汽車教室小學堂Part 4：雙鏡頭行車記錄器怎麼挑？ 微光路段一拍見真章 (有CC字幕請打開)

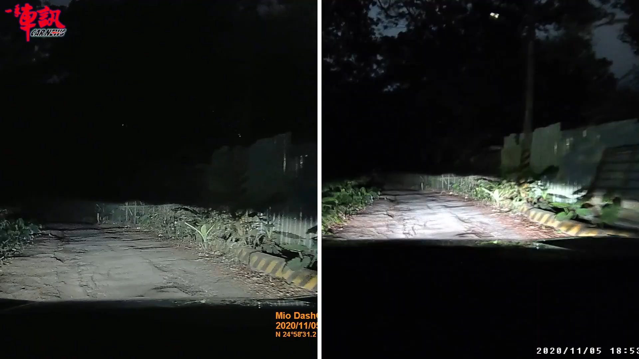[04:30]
接下來就是重頭戲前鏡頭夜晚微光的路
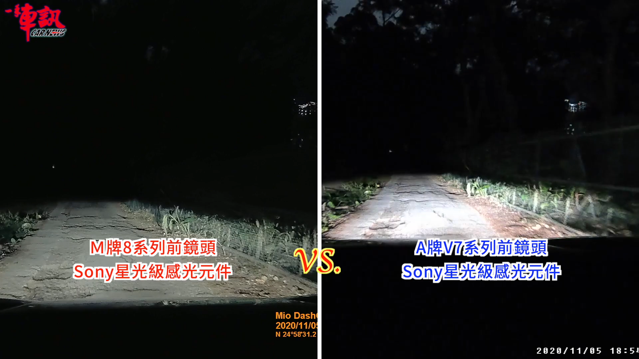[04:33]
段左邊畫面同樣是M牌8系列右邊則是A牌旗艦V7系列你可以看到兩台都配備有Sony星光級的感光元件在夜晚微光的時候右邊A牌V7系列整體的感覺會比較亮但仔細看前方的車牌你會發現有過曝的情形相反的左邊M